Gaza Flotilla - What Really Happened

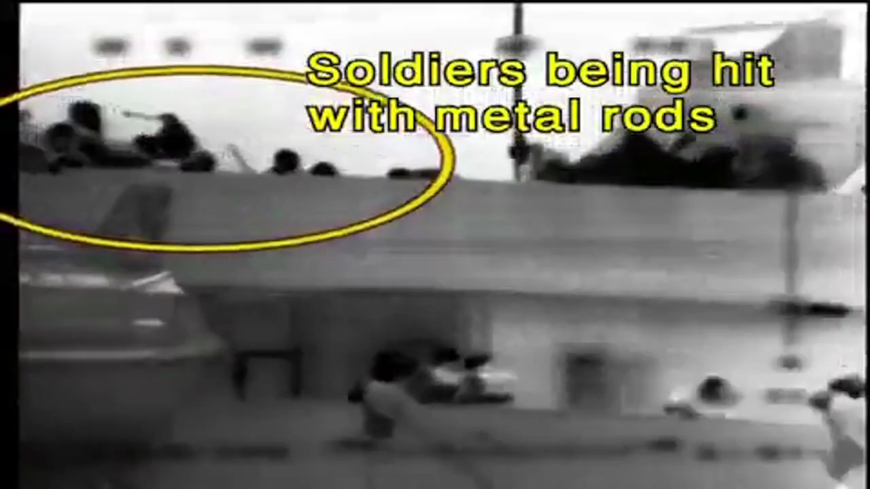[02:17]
The IDF released footage of the violence, in which activists are seen assaulting the outnumbered soldiers with steel bars and knives.